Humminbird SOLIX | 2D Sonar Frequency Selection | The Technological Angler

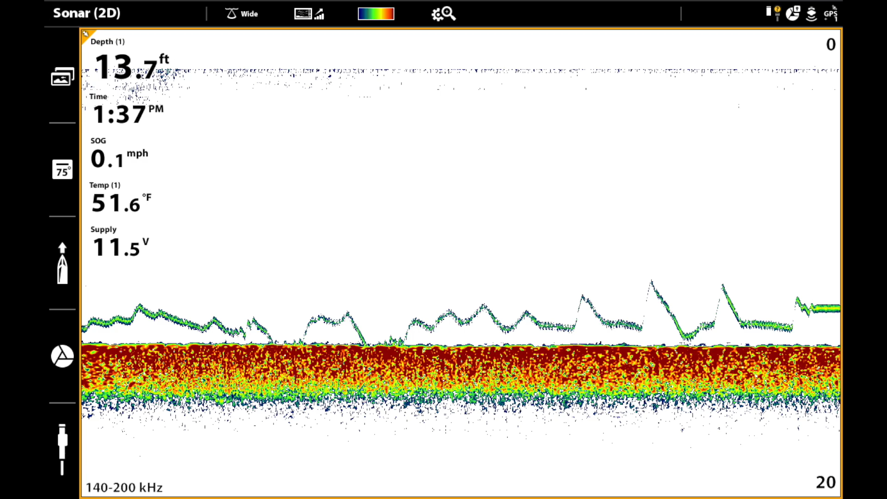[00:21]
On screen: depth 13.7 ft, water 51.6°F, speed 0.1 mph
To examine a larger area of the water column and the bottom, I can choose the wide spectrum. Or, I can enjoy the best of both worlds with high-resolution and
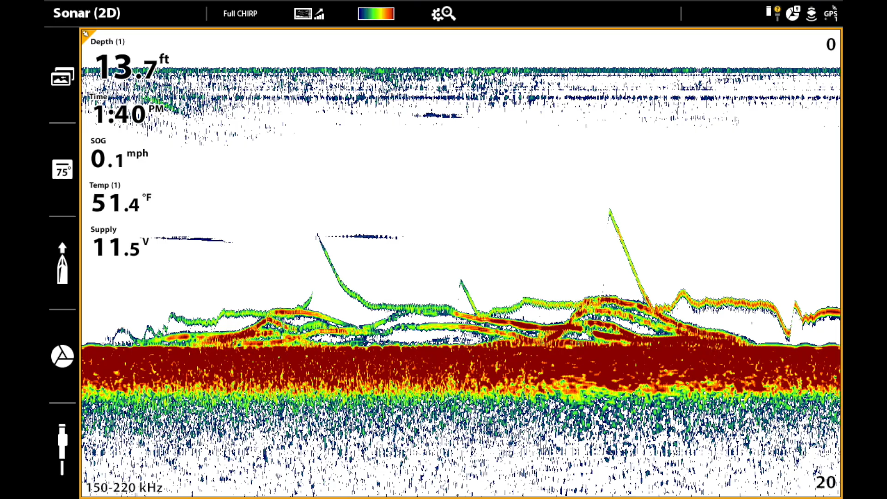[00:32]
On screen: depth 13.7 ft, water 51.4°F, speed 0.1 mph
broad coverage in my 2D sonar by transmitting the full chirp spectrum. Now why would I choose one chirp frequency range over another? Well that really depends on how I'm fishing and what type of sonar information that I need. As an example, let's think about a vertical presentation, like vertical jigging or fishing a drop shot rig.
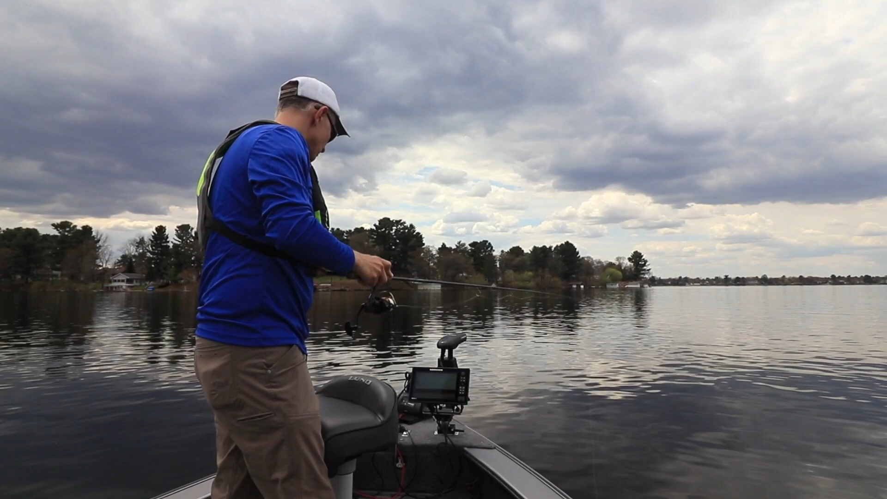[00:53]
In these presentations, I want to be able to see my bait on the 2D sonar view, as well as the fish relating to it.
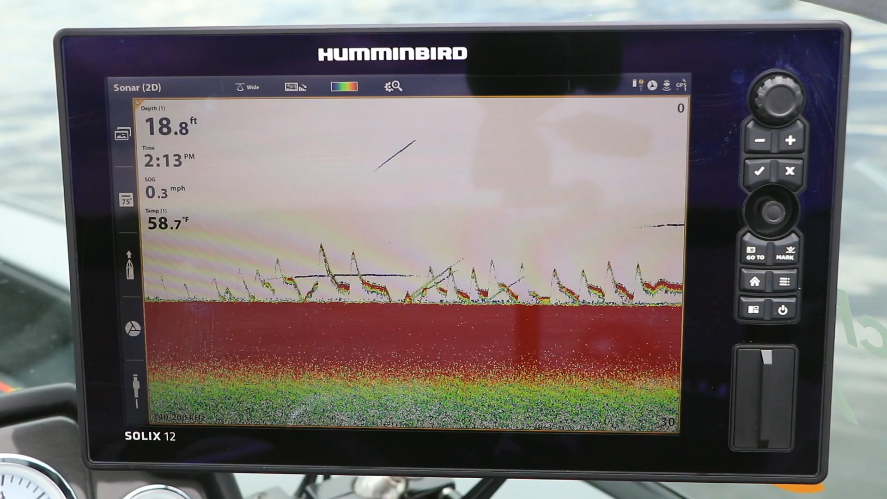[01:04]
On screen: depth 18.8 ft, water 58.7°F, speed 0.3 mph
Now in shallow water, the wide or the full chirp spectrum will make it easier to see my bait because they cover more water.
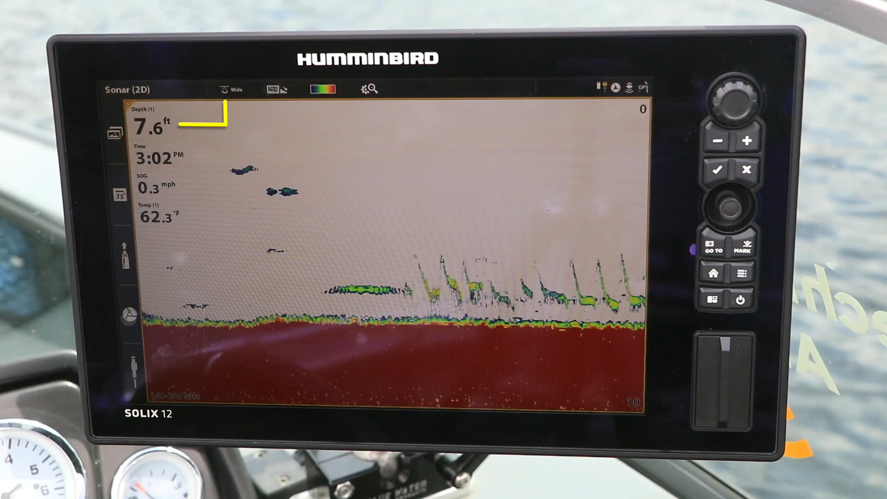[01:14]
On screen: depth 7.6 ft, water 62.3°F
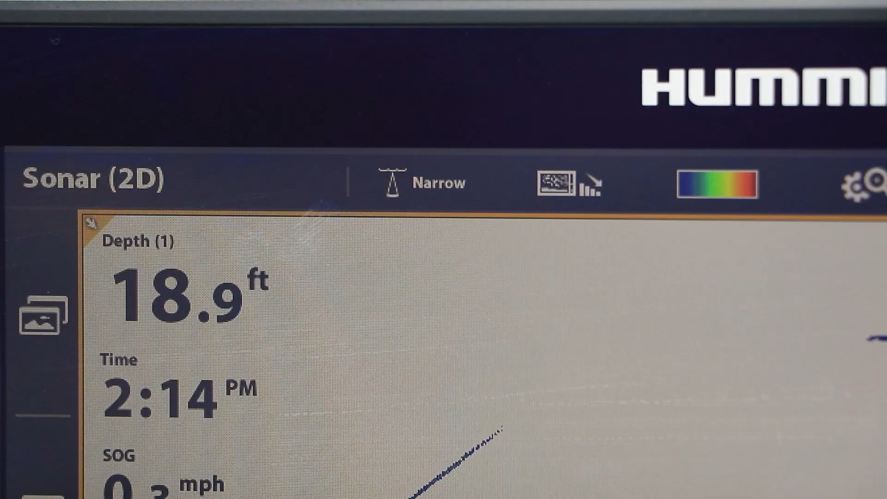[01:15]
On screen: depth 18.9 ft
On the other hand, in deeper water,
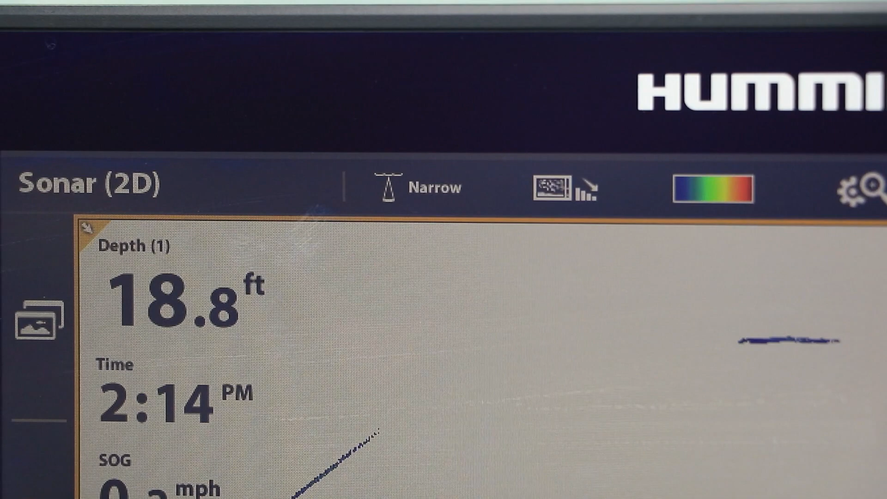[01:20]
On screen: depth 18.8 ft
using the narrow spectrum will ensure that any fish I see on my 2D sonar view are near my lure rather than far away. By giving me a trio of powerful 2D sonar frequency options, my Solix system helps me to find and catch more fish on every trip.